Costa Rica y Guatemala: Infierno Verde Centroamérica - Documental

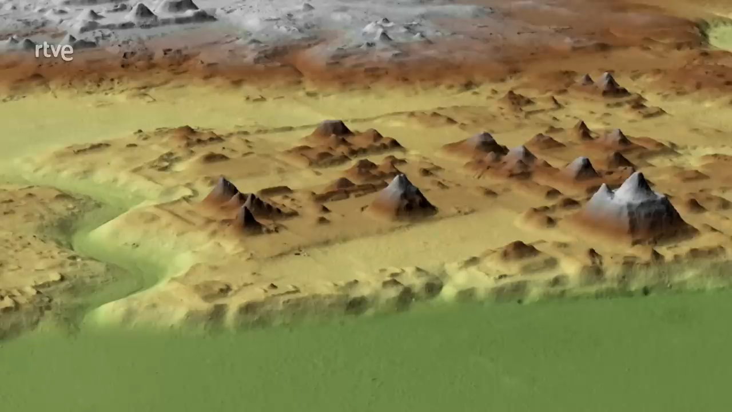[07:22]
registrando las más ínfimas variaciones en el relieve y revelando un mapa de los cimientos de las ciudades mayas.